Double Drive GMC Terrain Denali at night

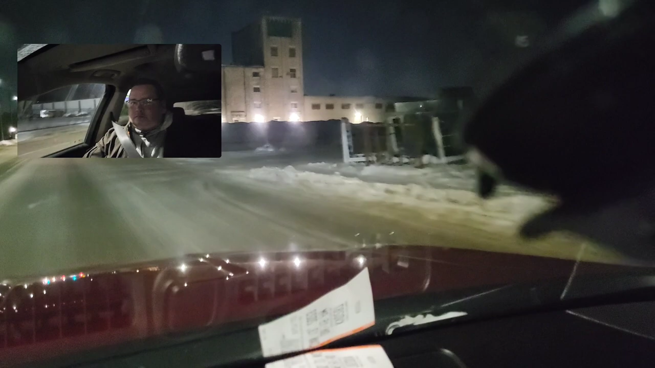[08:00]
Coming up on the turn to Maine. Get my way. Annabella Street at the Annabella. So many names of these streets are the names of the generation